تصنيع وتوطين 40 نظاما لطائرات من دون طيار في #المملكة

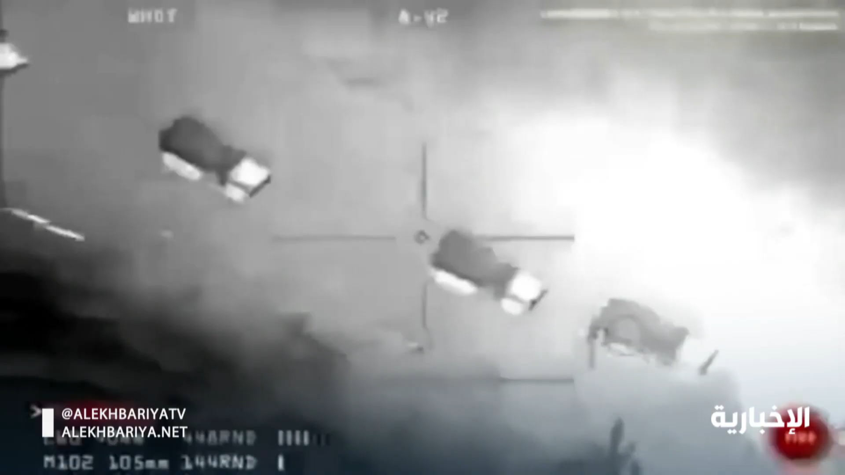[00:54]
عملية تمت عن بعد بلا خسائر بشرية ولا
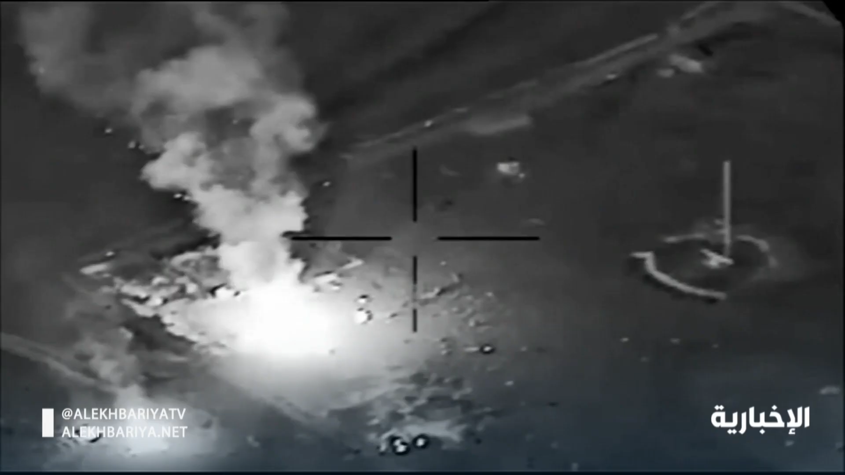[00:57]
أضرار
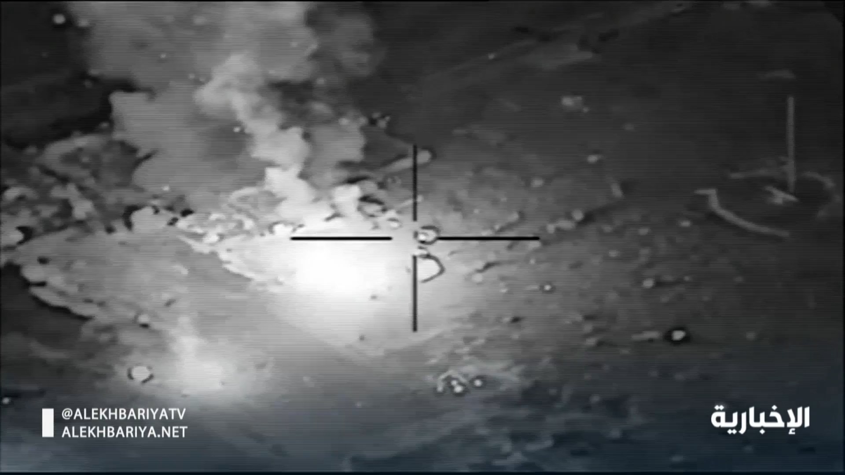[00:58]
جانبية وبدقة فائقة، مما يبين فاعلية مثل هذه الطائرات في الحروب.